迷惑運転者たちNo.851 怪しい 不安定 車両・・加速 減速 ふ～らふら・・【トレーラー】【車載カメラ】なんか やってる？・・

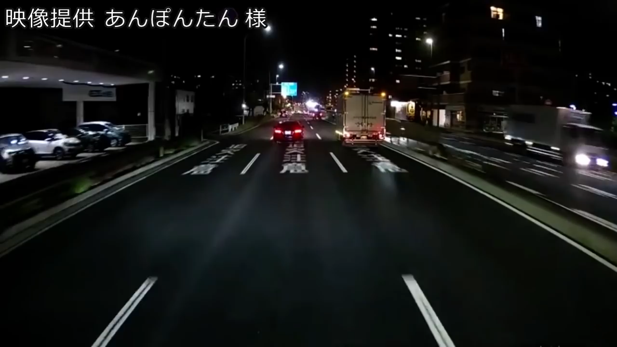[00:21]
だったら俺抜いちゃうけど。なんだろうね。なんでフラフラしてるの？スマホか。多分。